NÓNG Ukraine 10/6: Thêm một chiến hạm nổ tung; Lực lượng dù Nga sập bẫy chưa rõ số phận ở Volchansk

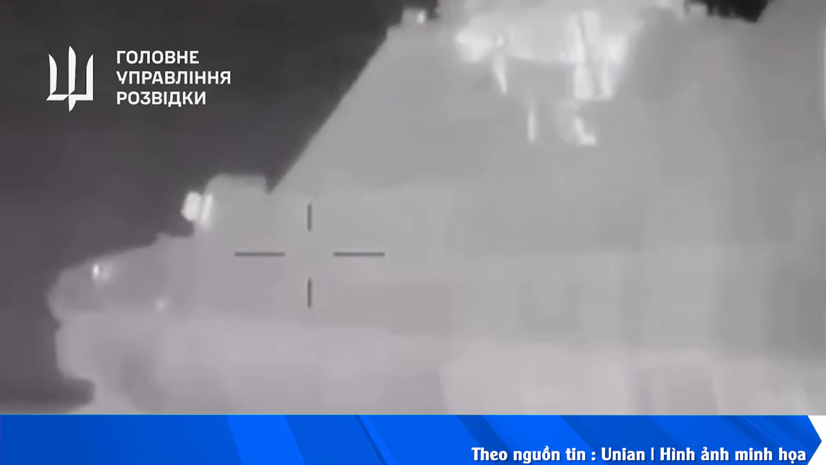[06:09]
vào khoảng nửa đêm, xuồng không người lái của chúng tôi đã tấn công một con tàu gần cảng Geist Và trước đó,
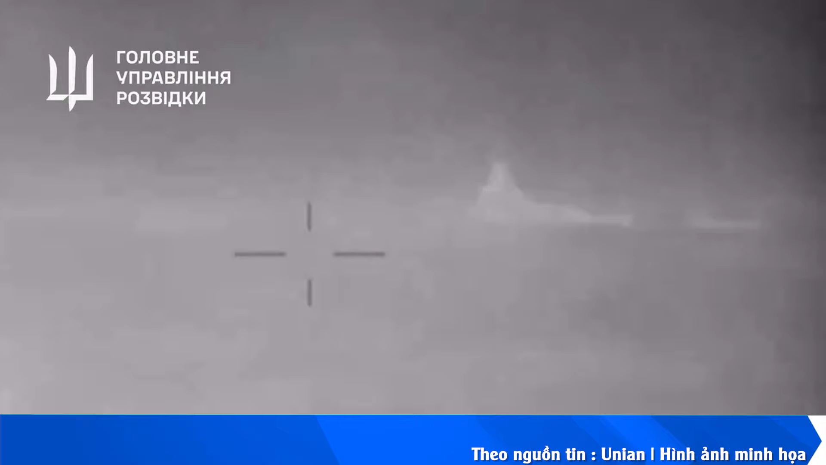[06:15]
nó đã đi hộ tống tàu trường dương Moscow Vào buổi sáng, tất cả thông tin về cuộc tấn công đã bị xóa khỏi tất cả